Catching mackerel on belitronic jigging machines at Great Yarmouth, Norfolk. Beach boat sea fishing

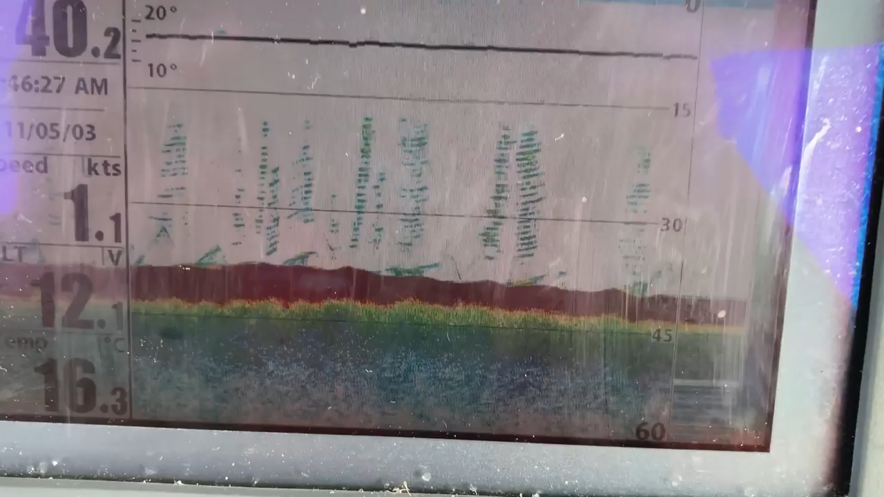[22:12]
On screen: speed 1.1 kn
as i'm drifting on the flood the feathers are going under the boot it's now picking up the individual feathers and this is old
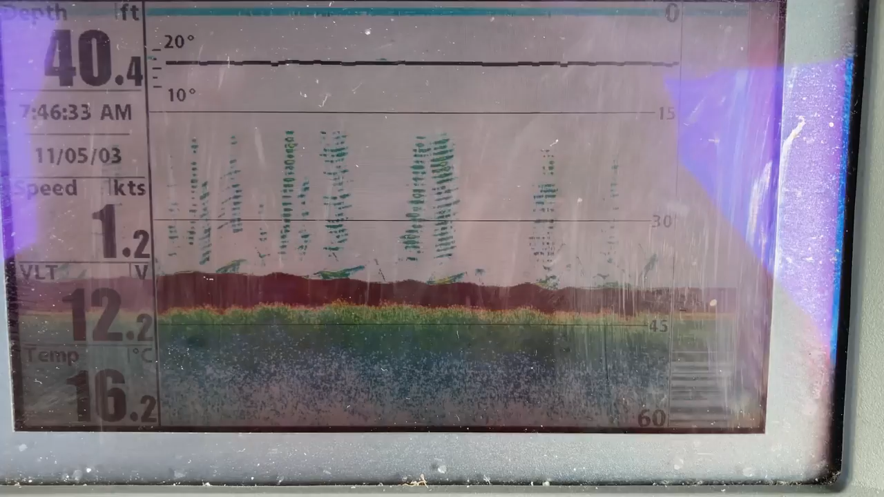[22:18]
On screen: depth 40.4 ft, water 16.2°C
kit really this old hummingbird it's quite an old bit of kit but it still work well can't beat them really easily the first ones what done the side scan handy units really
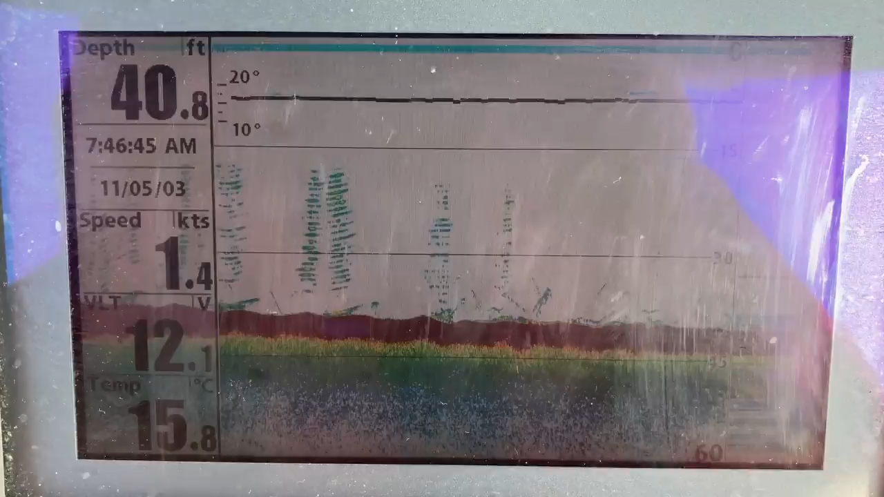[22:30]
On screen: depth 40.8 ft, water 15.8°C
basically protecting wrecks and that sort of thing now that flood's underway